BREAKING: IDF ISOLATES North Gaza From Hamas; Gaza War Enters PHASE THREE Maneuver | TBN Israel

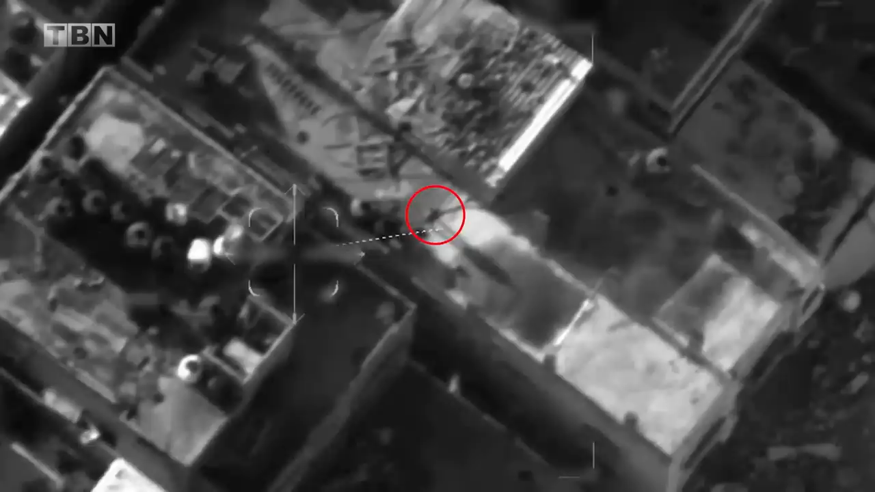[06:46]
With the assistance of an Israeli Air Force drone, they were able to neutralize their attackers before the explosives
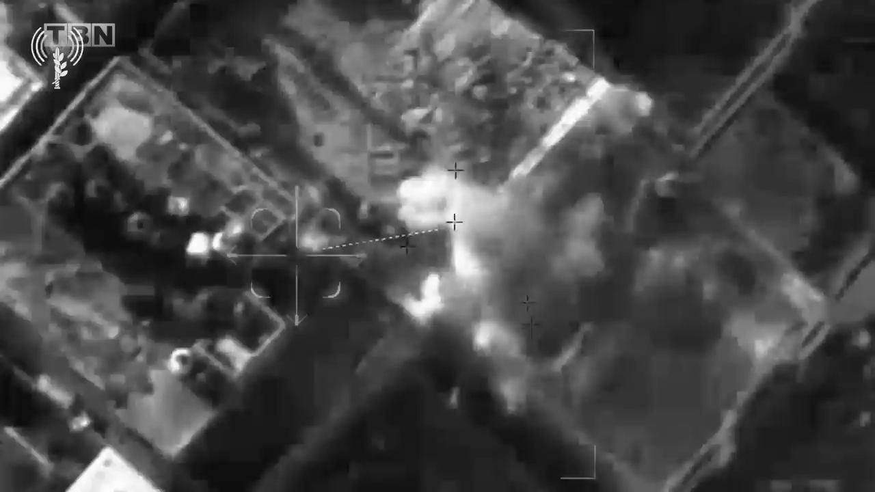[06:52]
they were trying to plant could be set up. This was just one of several incidents where the IDF's use of